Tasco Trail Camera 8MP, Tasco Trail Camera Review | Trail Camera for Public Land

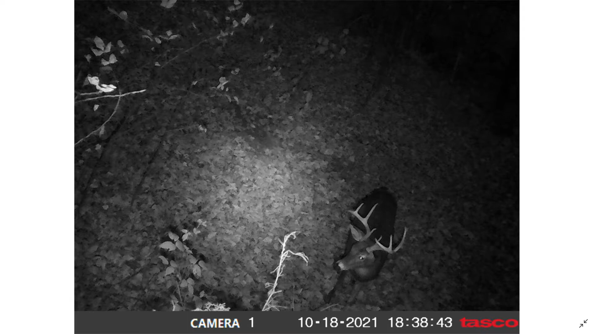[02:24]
Struggles at nighttime conditions, low light conditions, and anytime an animal is moving with any sort of pace to it, it really tends to struggle.